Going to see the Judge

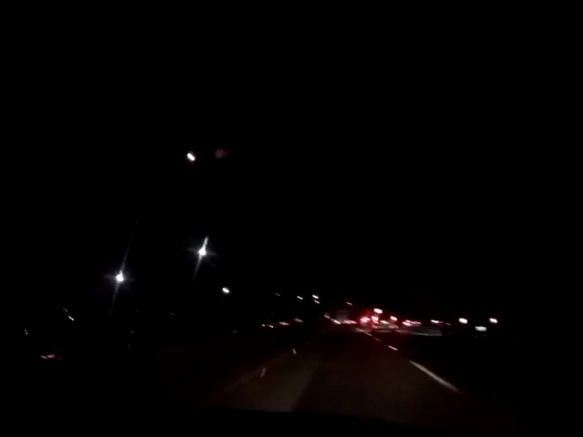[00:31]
Avoid it at all costs. Tell your enemies, that's the way to go. So, we're driving down the 10 freeway.
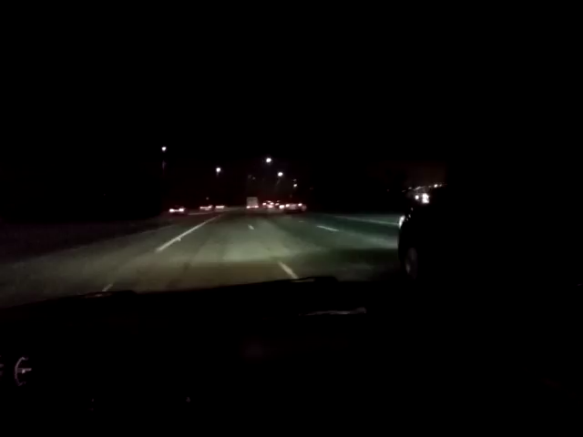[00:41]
As you can see, there's the 60, or the 60. Yeah, we just got off the 10, onto the 60. We're going to Riverside, California, where I have a date with a judge tomorrow, because a camera took my picture of me driving through a red light in the city of Corona. So, now I've got to go face the consequences.